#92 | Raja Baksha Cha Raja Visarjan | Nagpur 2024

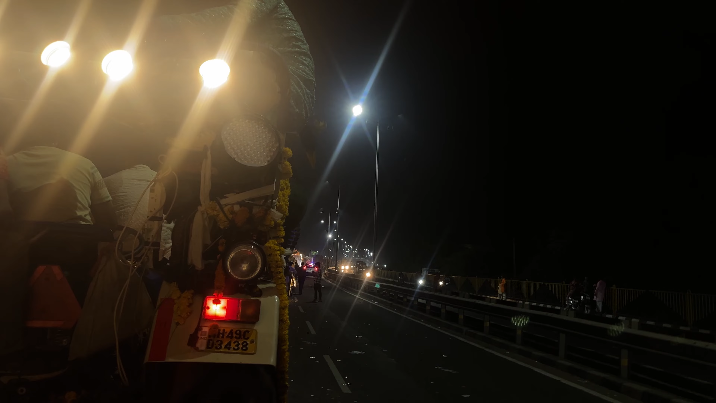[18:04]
लाइन देखो कितनी ज़्यादा लगी है, बहुत ज़्यादा, कम से कम 1-2 किलोमीटर की लाइन लगी है।
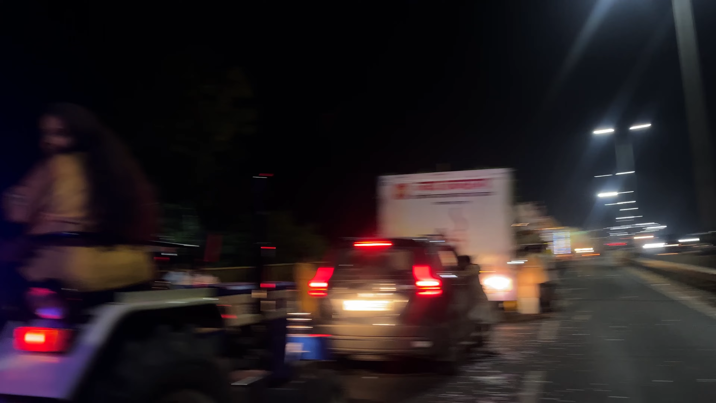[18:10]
और ये गणपति देखो, और ये हमारा गणपति इधर।